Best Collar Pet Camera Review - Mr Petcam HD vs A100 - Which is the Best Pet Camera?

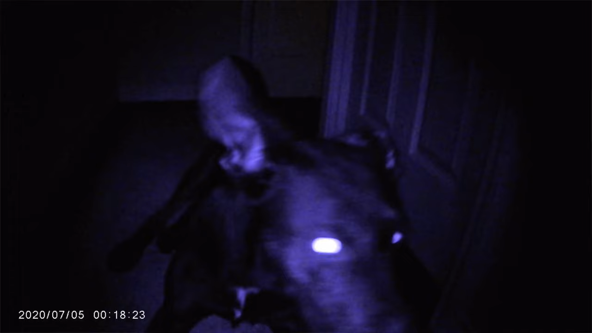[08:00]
Pet Cam HD to put on my cat because I knew he was getting food at other people's homes in the evenings at night, and I wanted to be able to see in the dark. And luckily, this camera allowed me to do that.